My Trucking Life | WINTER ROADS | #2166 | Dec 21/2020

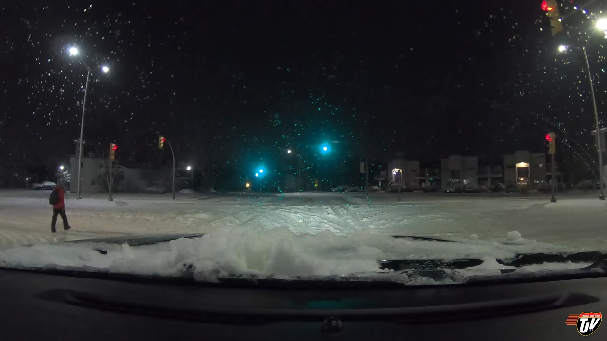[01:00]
A bit of a snowy morning. Quite the snowfall last night. This is a morning where you're thankful to have four-wheel drive. A little bit of snow won't slow us down. We got work to do. No clue what's really on the agenda for today.
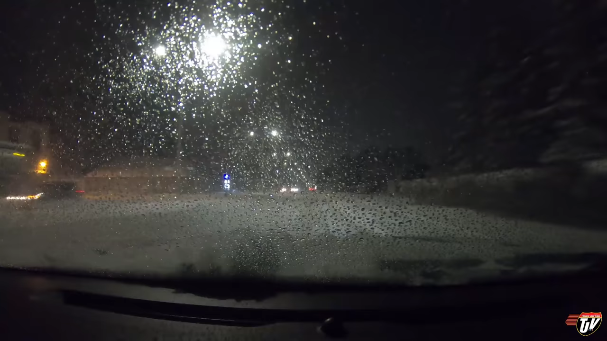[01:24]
I guess we'll find out. Snow. We'll just say that. Snow is on the agenda for today. And a lot of four-wheel drive. Scared daylights out of myself at the Timmy's this morning.